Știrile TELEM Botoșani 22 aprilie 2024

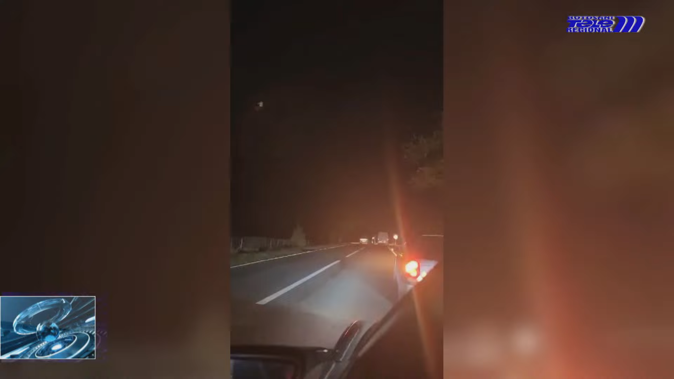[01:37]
polițiștii de la Dorohoi au făcut semn șoferului respectiv să tragă pe dreapta Inițial,